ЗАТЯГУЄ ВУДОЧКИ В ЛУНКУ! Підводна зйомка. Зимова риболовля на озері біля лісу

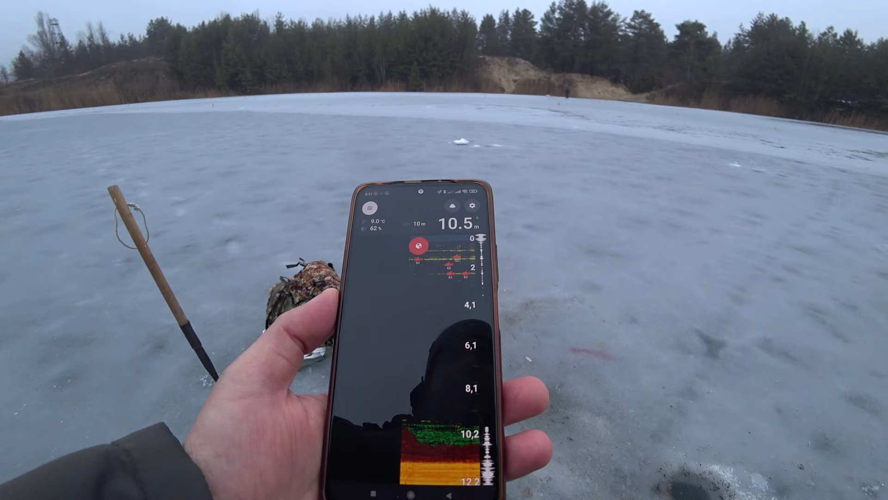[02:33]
On screen: depth 10.5 m
Це якийсь мальок зверху плаває. І реально мальок. Ну що, пішли в друге місце. Пішли.
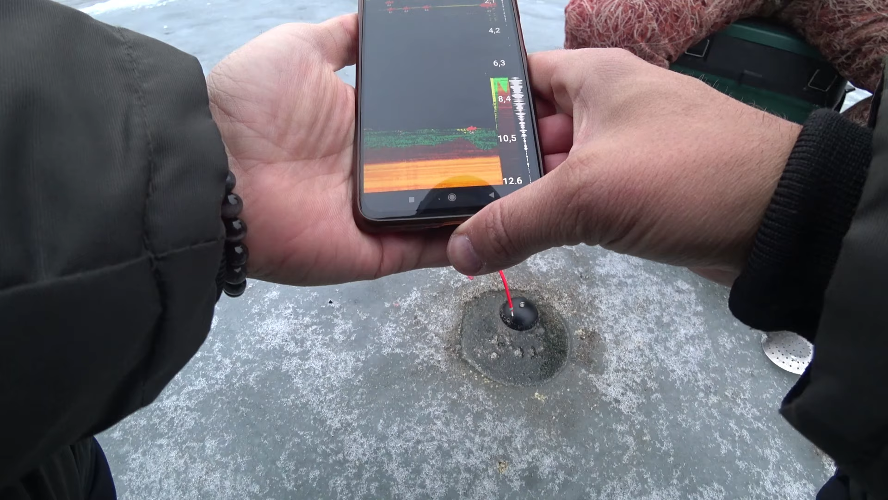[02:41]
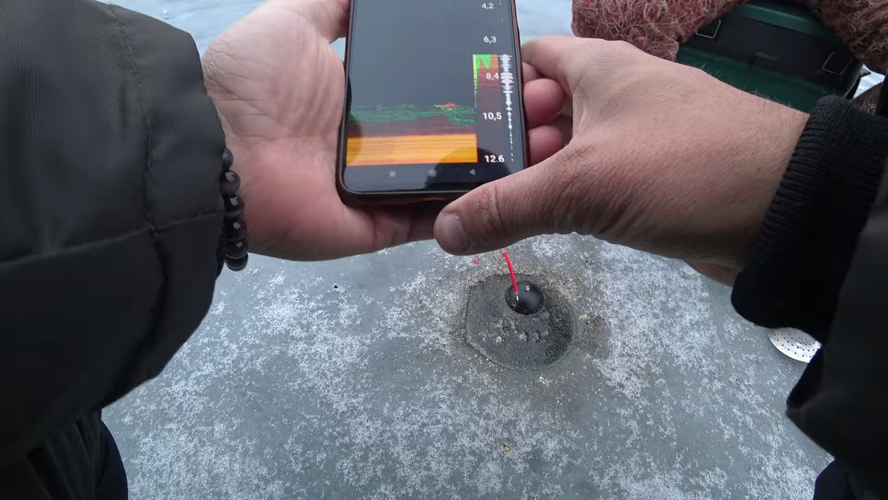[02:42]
Значить, тут поменше 7 метрів. О, хороша, то велика поверх. Ну, поверху, так. Да. На дні ну, нема. Взагалі поверху. Верху? Верху, так. Да.
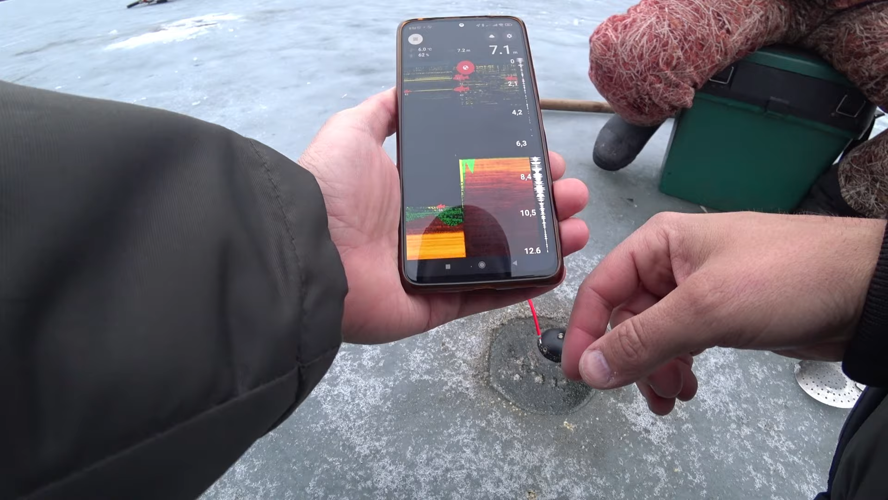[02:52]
Просто верху. Понад льдом ходить. Тоба того. Ти ноль. Яка глибина на підняти його, якщо підняти?
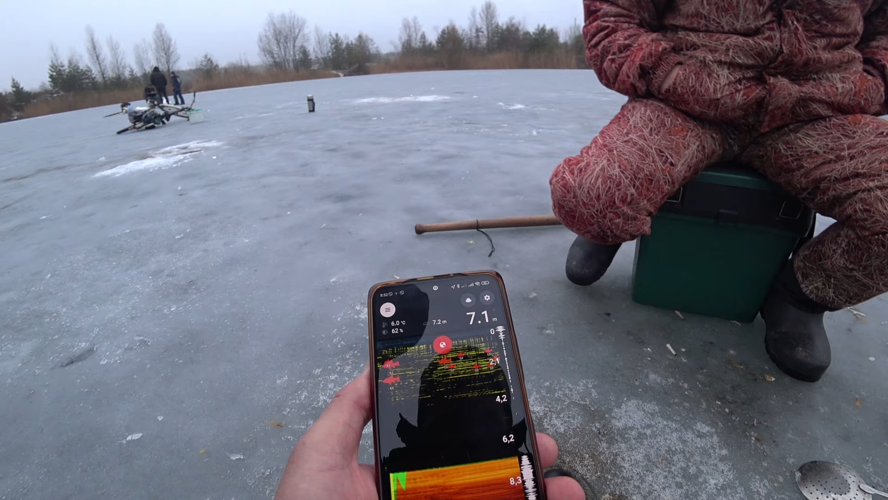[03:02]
Десь метр, навіть. Надо метр підняти. Ну, десь так, так. Да.
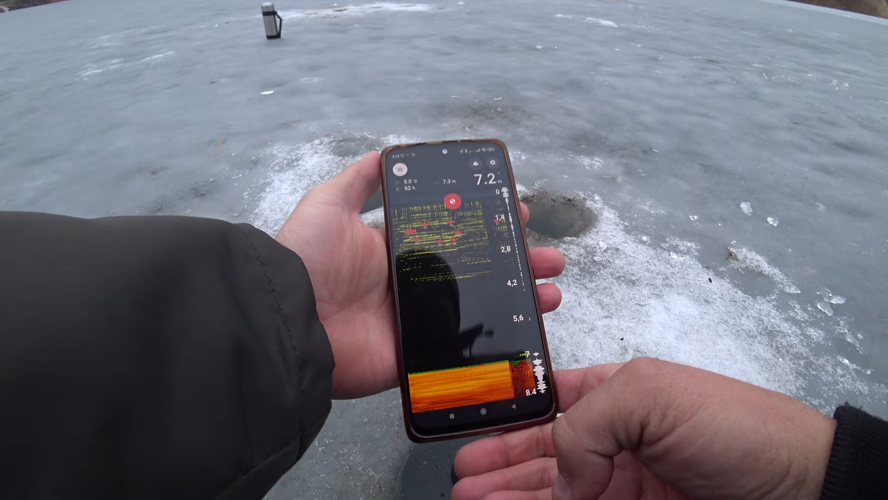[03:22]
Так же само, бачу, вона зверху зараз заходить.
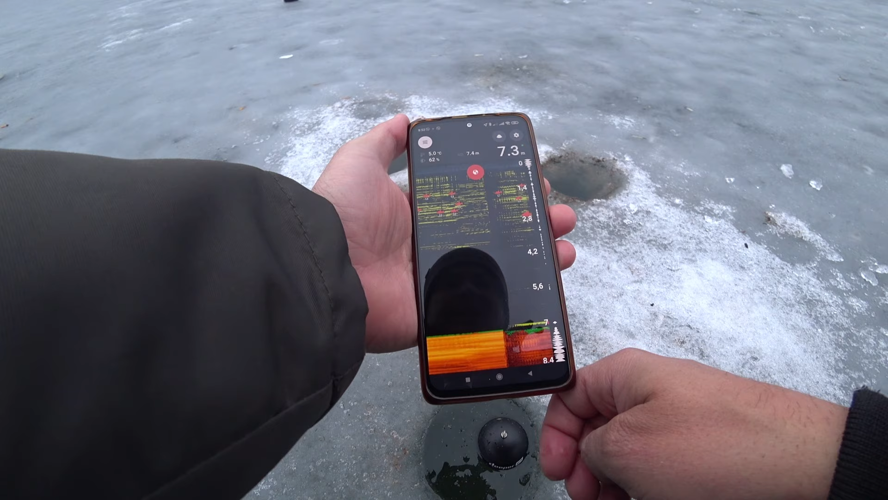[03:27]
Ну, є і на дні, Паш. Одна. Ну, це може бути окунь.
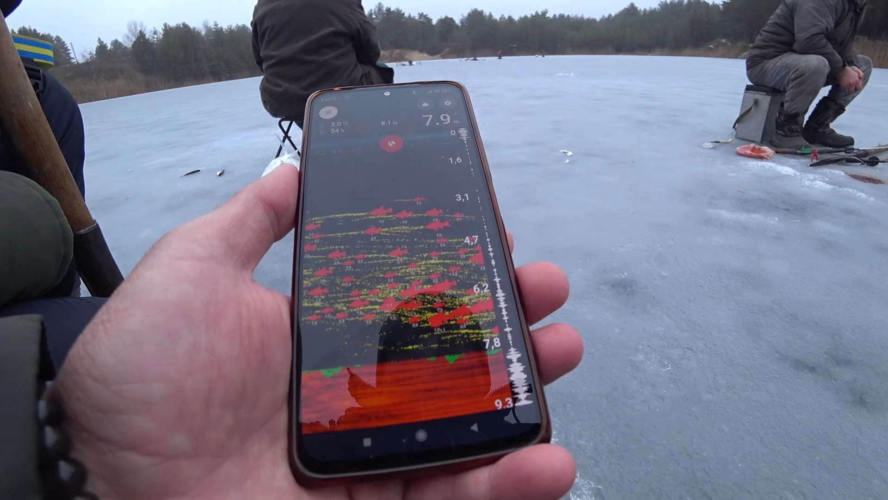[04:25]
Да. Якщо кину прикромку, вона должна опуститися на дно, по ідеї. Ну, смотря яка. Вона...
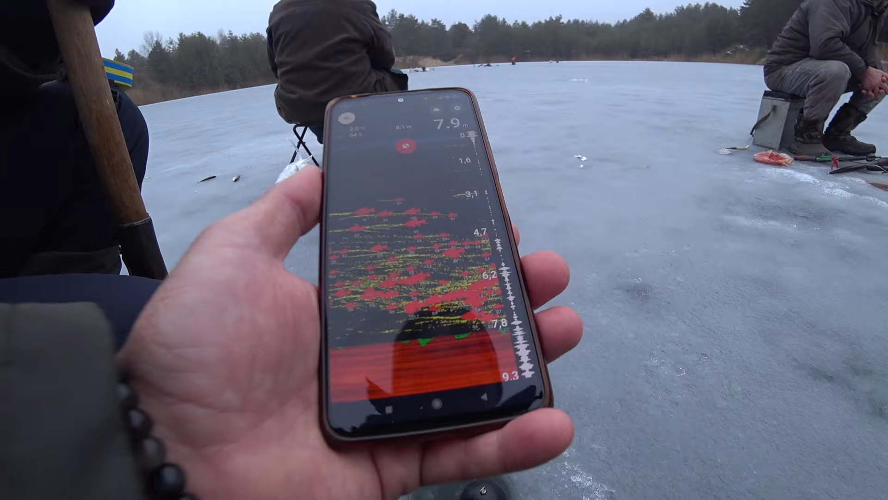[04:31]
Да, дивись, тут є. Багато, якщо на дні, так? Да? 0,3. Да, да, да. Ну, це значить в цьому кусок. Сработка, друзяки, сработка. Що, є, так? Да?